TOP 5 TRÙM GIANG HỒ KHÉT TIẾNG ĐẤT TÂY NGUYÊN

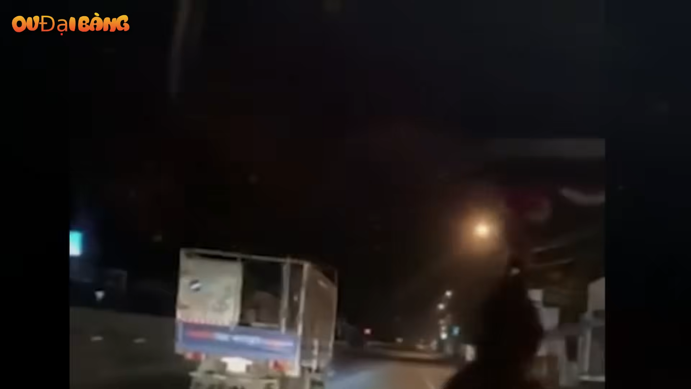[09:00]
để truy đuổi Tổ công tác gồm 5 đồng chí do anh Bùi Văn Hường cầm lái đuổi theo Đến
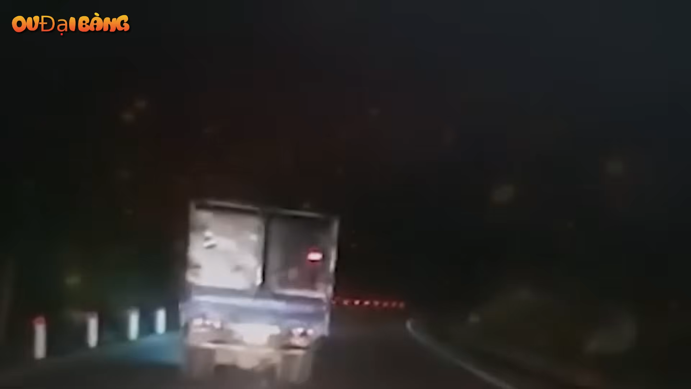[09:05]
trạm thu phí cư rút thuộc quốc lộ 14 xe chở gỗ tông thẳng vào barrier kiểm soát mở hết tốc độ chạy trốn quá trình truy đuổi xe Watt của lực lượng chức năng bị xe tải liên tục chèn ép đồng thời bị đàn em của Tùng Huế liên tục cản đường chúng tìm mọi cách để xe chở gỗ chạy thoát khỏi địa bàn hạt kiểm lâm cư rút khiến lực lượng kiểm lâm địa phương này đành